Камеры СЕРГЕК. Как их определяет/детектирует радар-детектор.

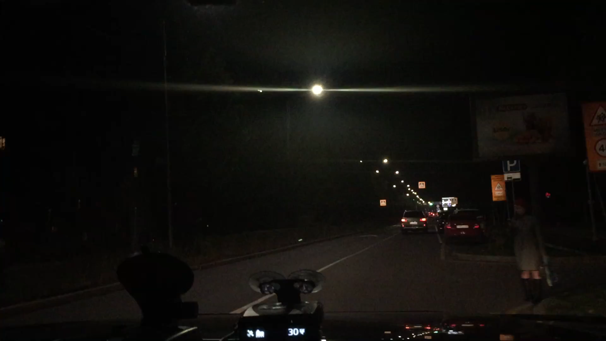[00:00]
А теперь объяснение по поводу камер. Сейчас смотрим на радар-детектор наш и проедемый Сергек, и проедемый лазерный РОДСКАН.
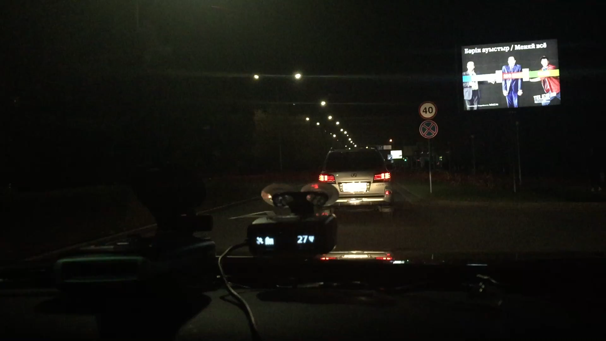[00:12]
Едем мы вверх по улице Мустафьево. Радар РОДСКАН. 40 км в час. Понятно. Контроль выделенной полосы. Понятно. Видеоконтроль перекрестка. Понятно. Это вчера я добавил в базу. Поехали. Ограничение на 40 км в час. То есть, грубо говоря, контроль стоп-линии и автобусная полоса. Вот они сверху висят, наши лазерные РОДСКАНы. По ним все ясно. Контроль скорости 40 км в час. Контроль выделенной полосы. Теперь, что это означало бы? Теперь мы подъезжаем к нашему Сергеку.
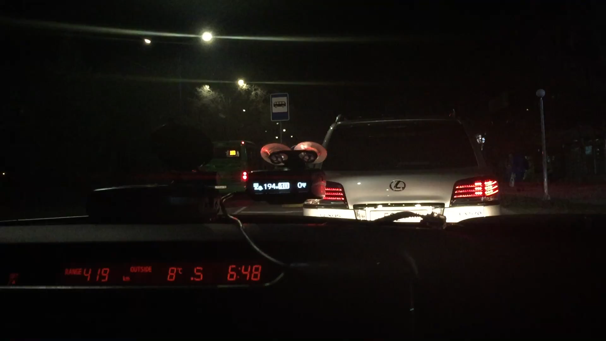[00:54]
Это простая камера, которая благодаря уникальному там их так называемому алгоритму работы по количеству кадров определяет скорость автомобиля.
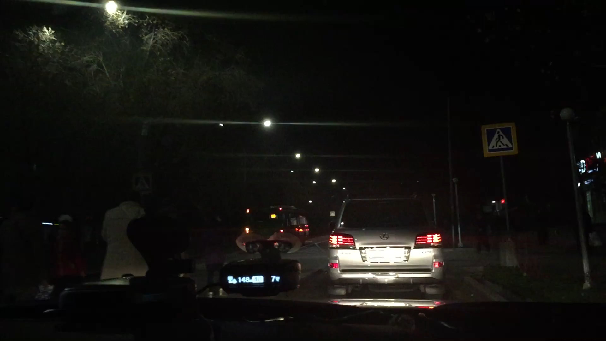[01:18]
То есть, грубо говоря, по линиям пересечение сплошной. Да, видел я это. Но не видел я ни одного штрафа, которое пришло бы с Сергекой. Сейчас вот подъезжаем, показываю я. То есть, вот он, радар мой. Радар-детектор говорит об этой камере. Да, вот она камера сверху.
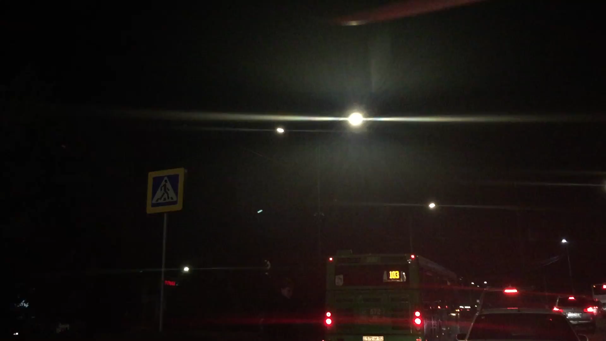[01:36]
Буквально вчера я ее добавил в базу. Район орбиты. Вот оно есть.
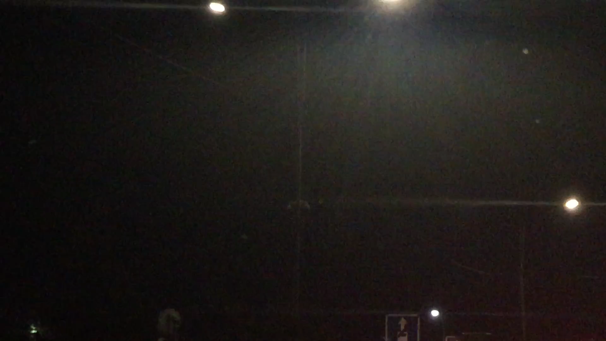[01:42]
То есть, грубо говоря, здесь вот он, пешеходный переход. Вполне возможно, что он будет видеть. И автобусная линия, куда все пытаются перестроиться, чтобы выехать на кольцо для дальнейшего маневрирования.
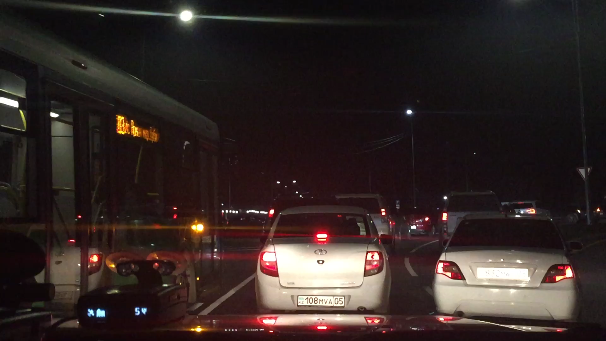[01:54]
Итак, по поводу этих камер. Она ничего не излучает. То есть, грубо говоря, это та камера, которая делает только видеонаблюдение. Поэтому, как должен реагировать на нее радар-детектор? Да никак. Не будет он никак реагировать. Кроме как по GPS. По GPS будет реагировать, а так не будет реагировать.
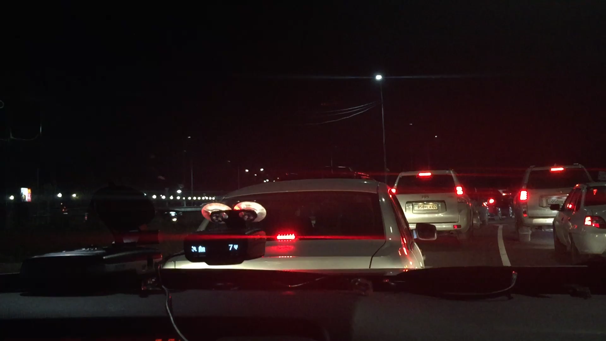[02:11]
Вот, собственно, вот так. Так, и еще добавилась одна камера. Сейчас совершенно случайно увидел. Это ниже улицы Фрунзе. Опять же, это вот район Мустафина-Фрунзе. Еще там стоит один сергек. Поэтому, соответственно, по мере того, как я их вижу, я их буду добавлять в базу. Поэтому, если раньше я людям говорил обновляйте свои базы радаров раз в месяц. Сейчас, я вам говорю, этого реально мало. То есть, у меня, получается, дня три или четыре назад новую базу я сделал.